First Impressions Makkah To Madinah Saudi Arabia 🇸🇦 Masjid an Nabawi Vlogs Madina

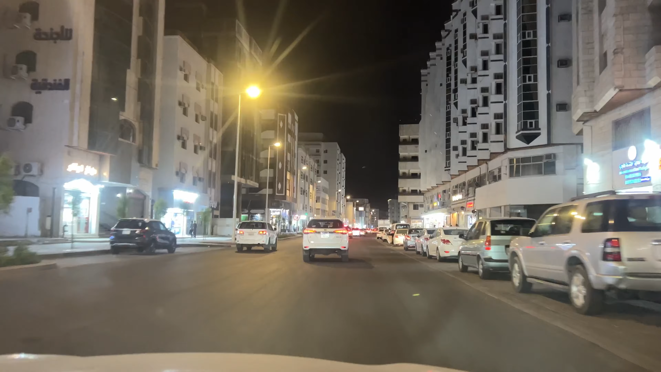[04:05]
یہ جی ابھی ہم جا رہے ہیں مسجد بلال کے پاس سے